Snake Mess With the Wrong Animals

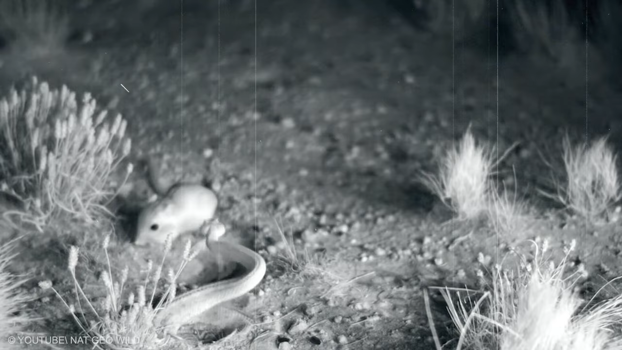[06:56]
Desert kangaroo rats evade striking snakes with acrobatic jumps and high-flying kicks.
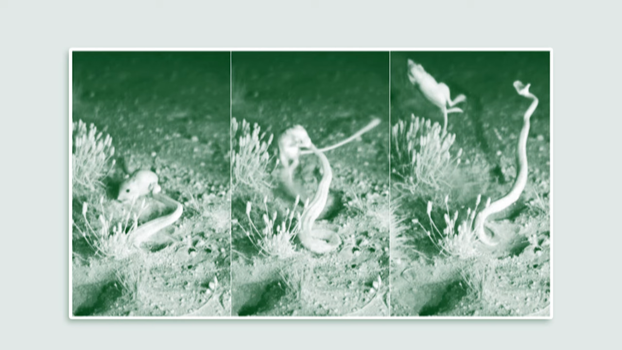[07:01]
Using night vision cameras, scientists recorded the rats escaping deadly bites, all in less than 100 milliseconds.
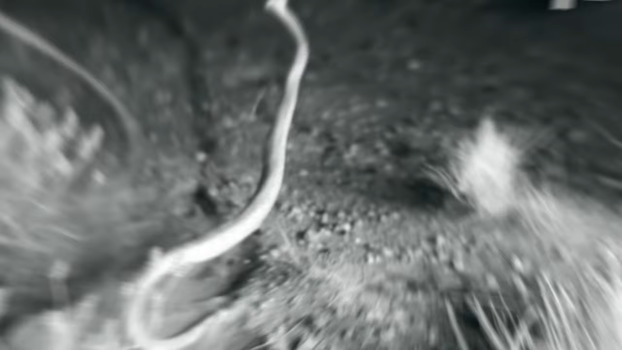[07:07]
The rats use erratic jumps and kicks to the head. They also throw sand into the eyes of the snakes.
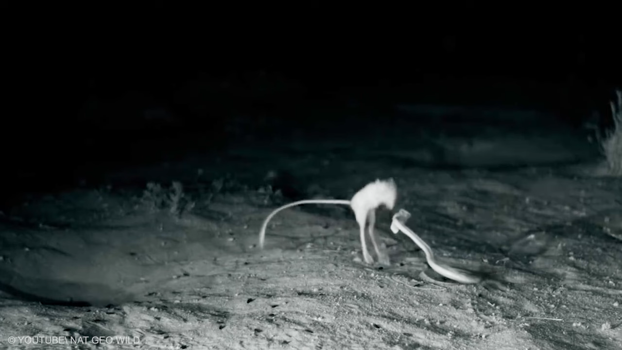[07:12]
In 23 attempted lunges by the snakes, only one hit a rat, but it managed to survive.